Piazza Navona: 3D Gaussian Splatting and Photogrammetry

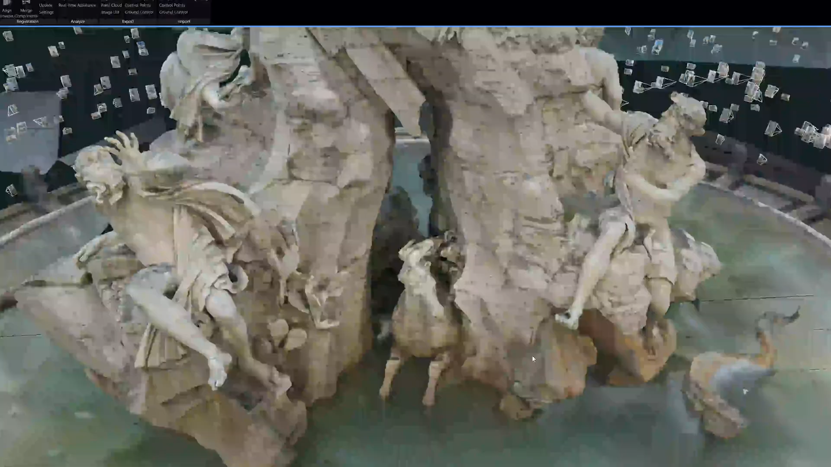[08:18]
And I think that this really would be possible because this actually is,
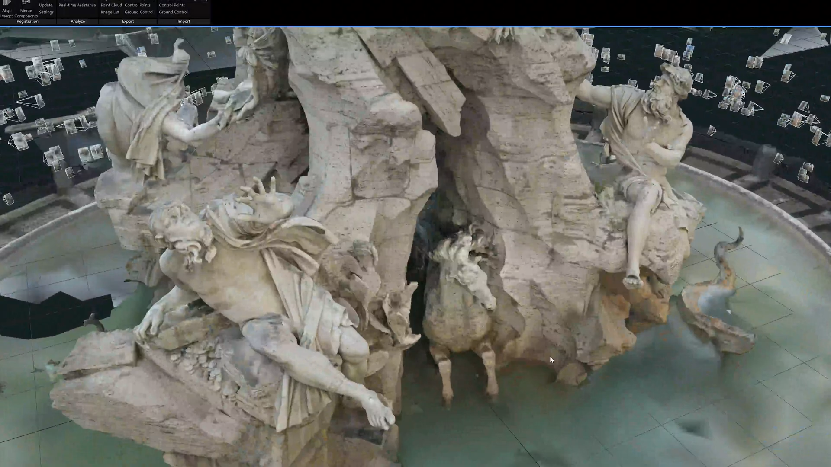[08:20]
I'm quite happy with this as a model.
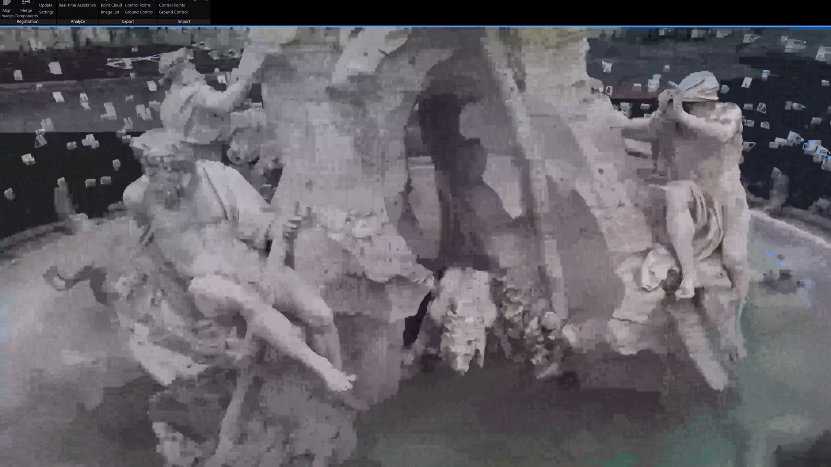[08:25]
It turned out much better than I expected. I took these photos a number of years ago.
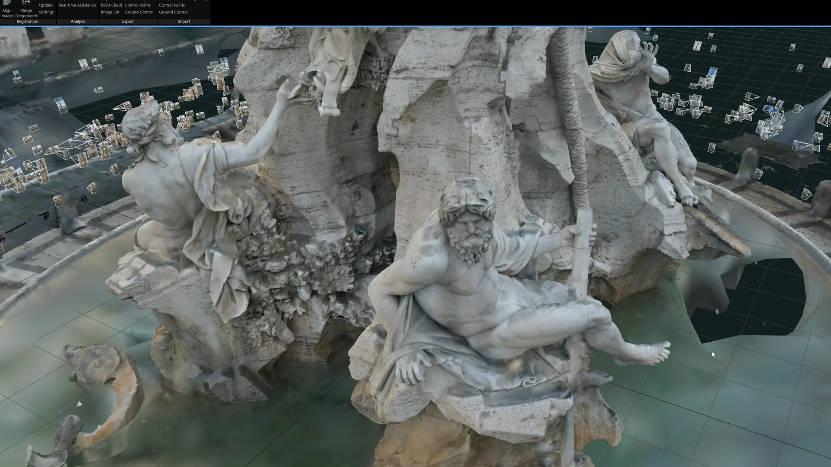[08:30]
I haven't really gone back and processed this. But upon looking at it again, it turned out actually quite nicely.
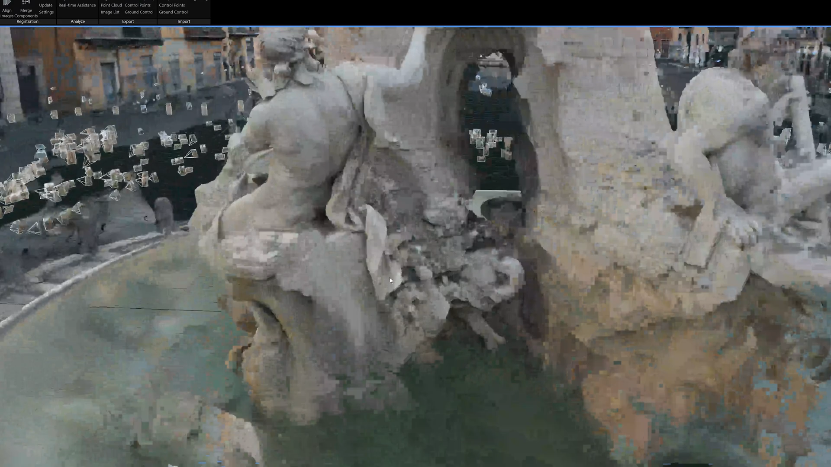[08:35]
There's a good detail in all of these figures.
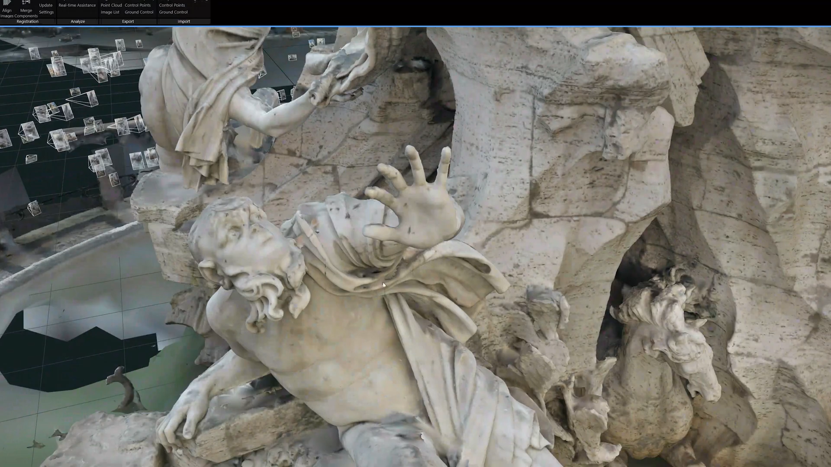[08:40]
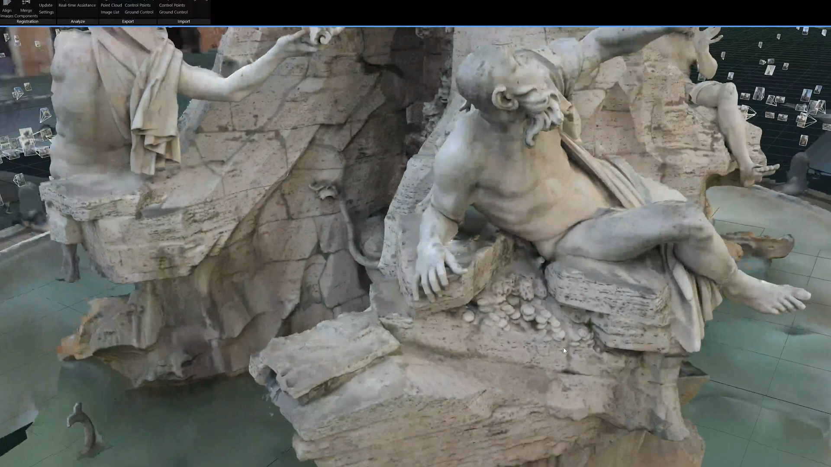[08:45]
Here's the Rio de la Plata that I was talking about in the previous Gaussian splat segment.
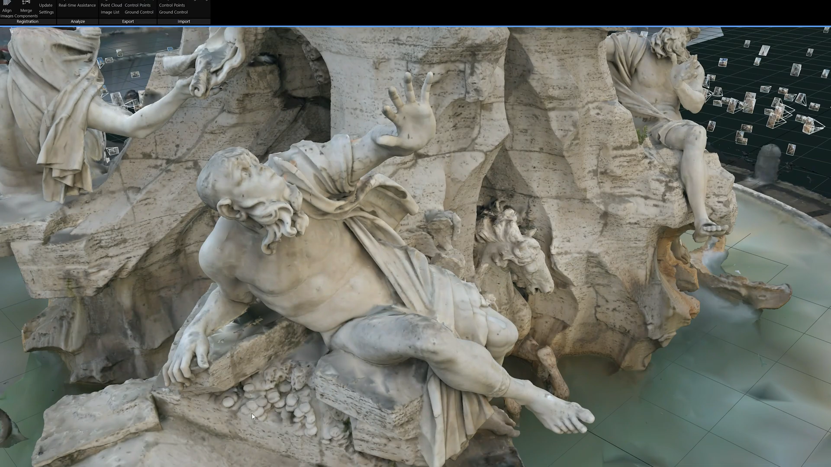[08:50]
You can see he's kind of throwing up his arm and he's resting on this pile of coins.
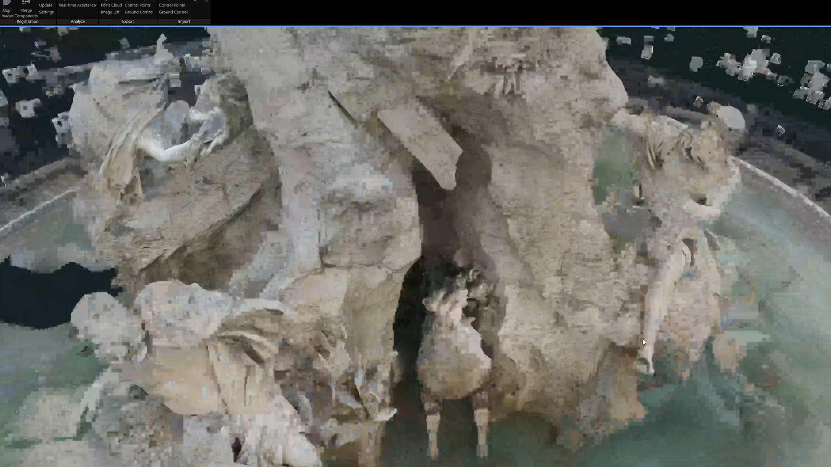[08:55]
Similarly, the Danube River here, his finger is broken off.
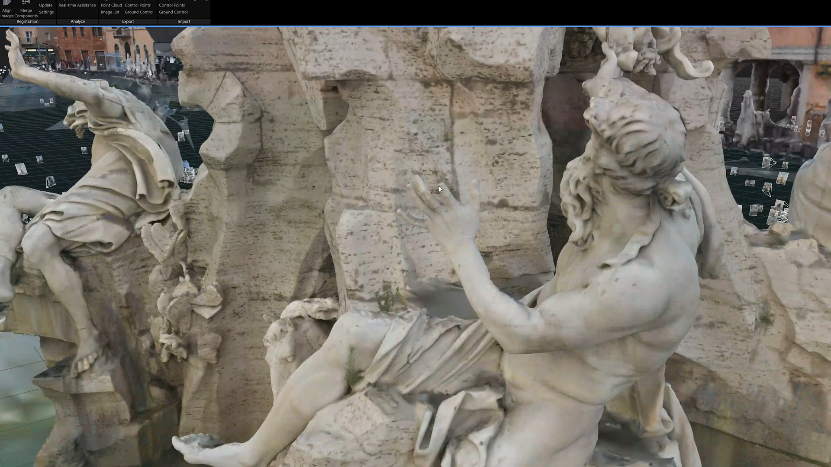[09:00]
This is not a defect of the model.
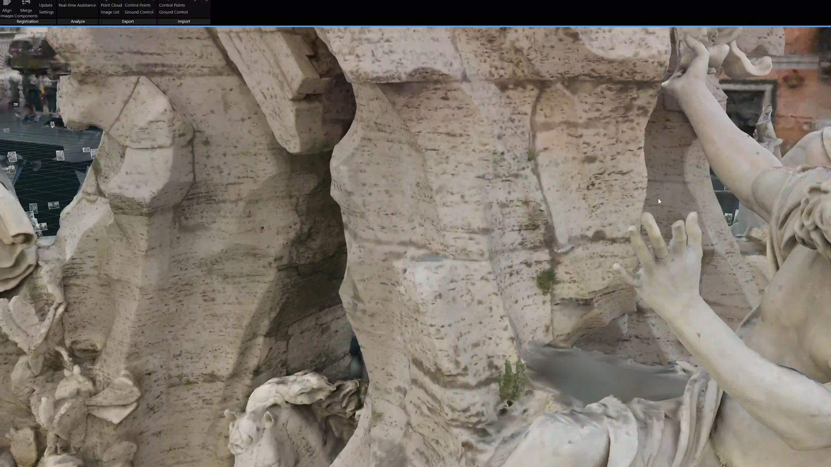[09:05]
His finger is actually snapped off in reality, unfortunately.
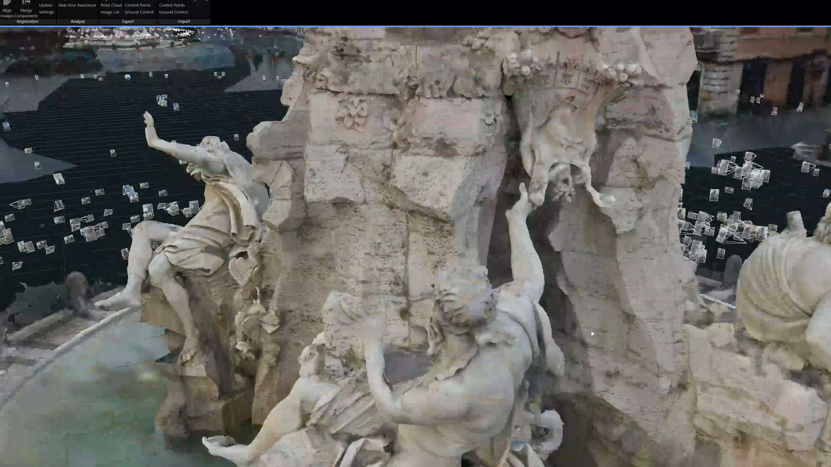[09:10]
But you can see this figure reaching up and supporting the papal coat of arms here that is surmounting the kind of
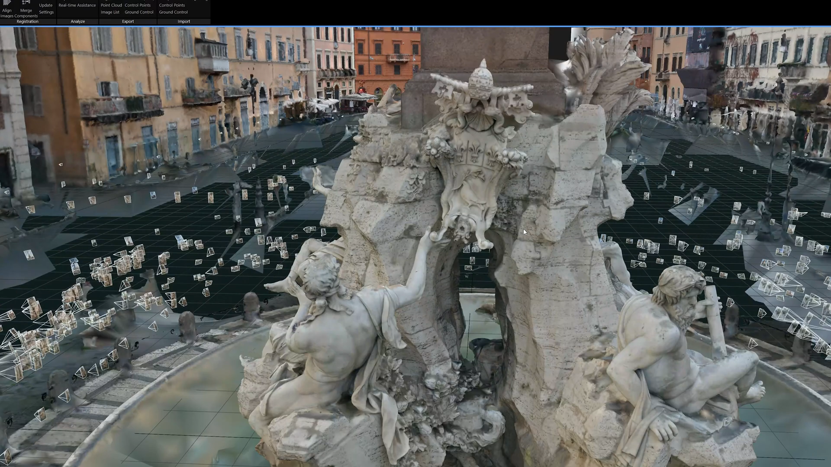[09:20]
travertine part before we get to the granite obelisk.
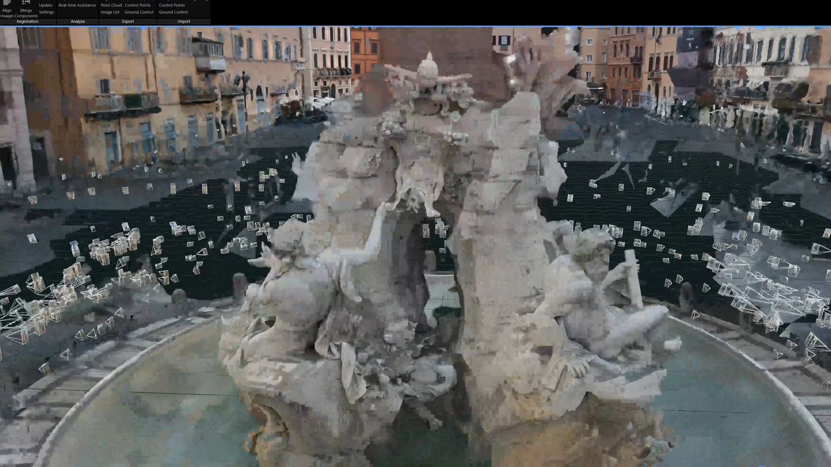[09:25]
And then here we've got the
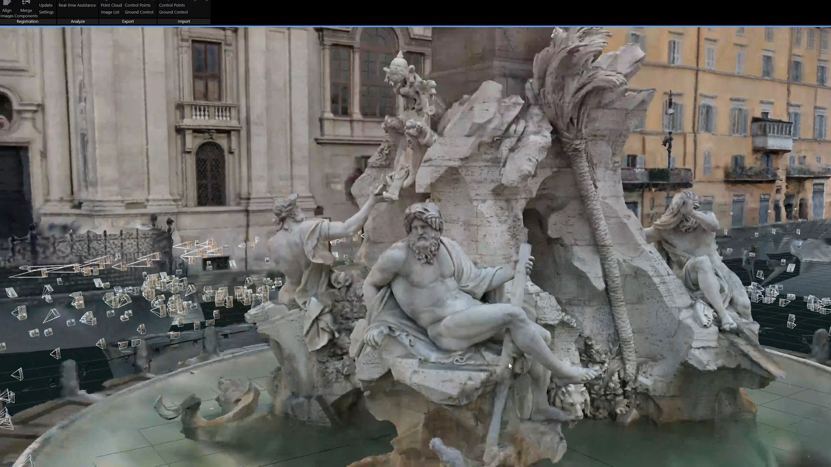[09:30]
Ganges holding the ore with that really cool palm tree that I mentioned.
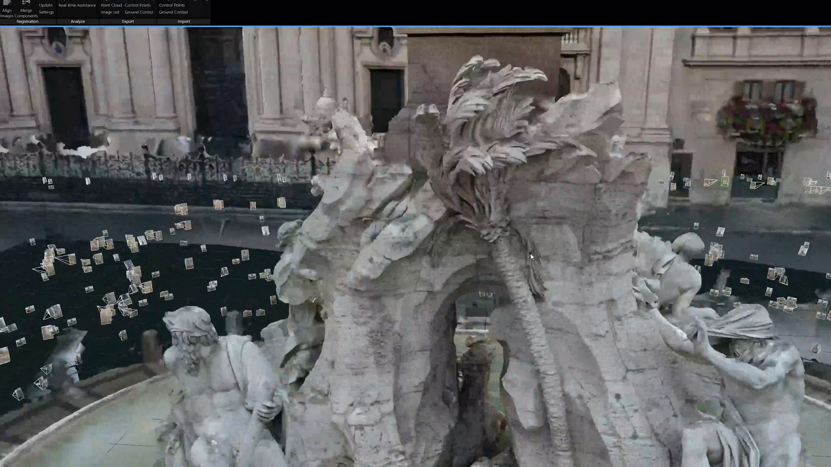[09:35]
And that's rising above this lion. But this palm tree is really incredible for that to be sculpted.
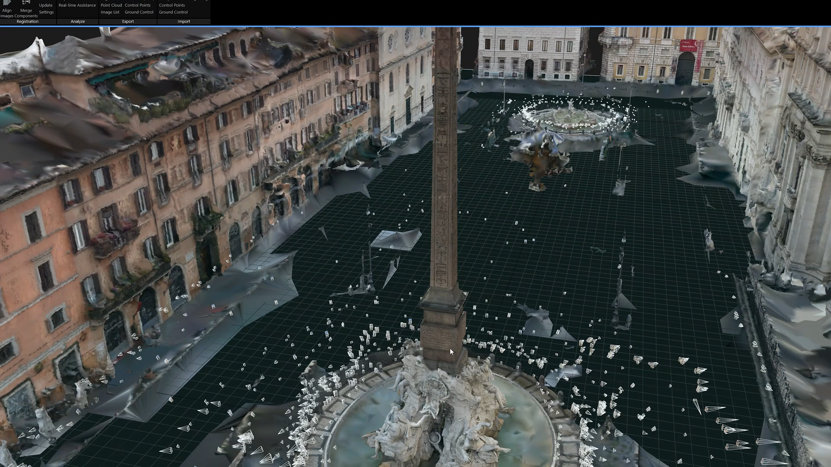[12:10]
You'd have to separate these out and create a form for this to snap into, likewise with the base.
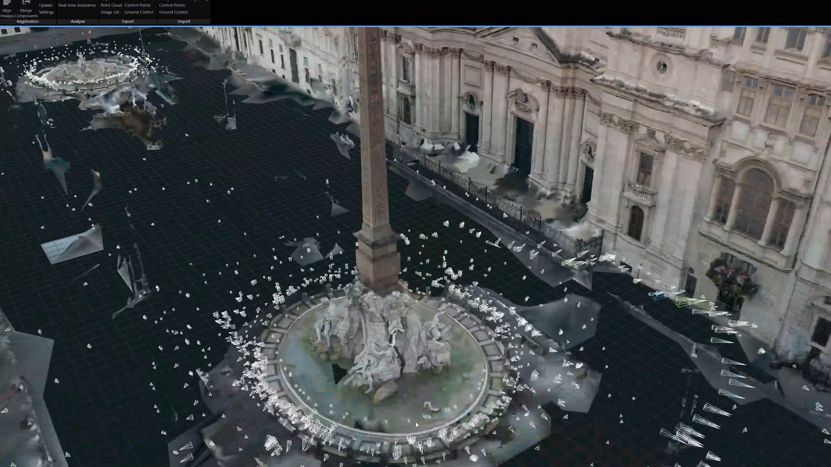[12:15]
But what I'm most concerned about here is the detail of this,
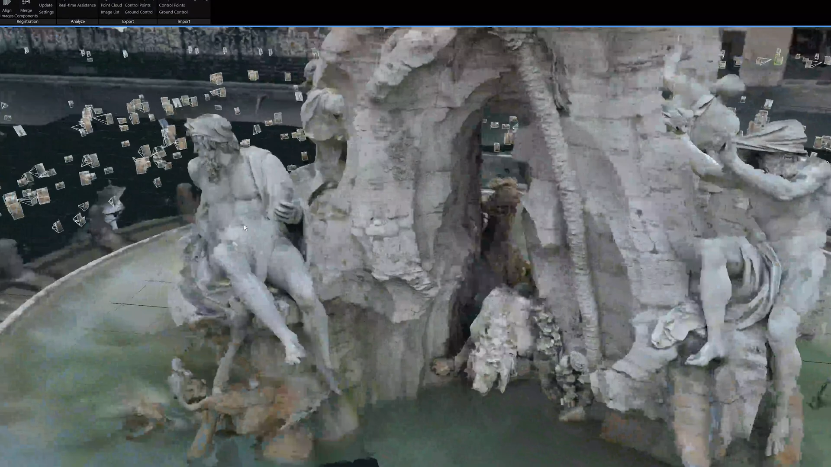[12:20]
and I'm pretty happy with the level of detail here.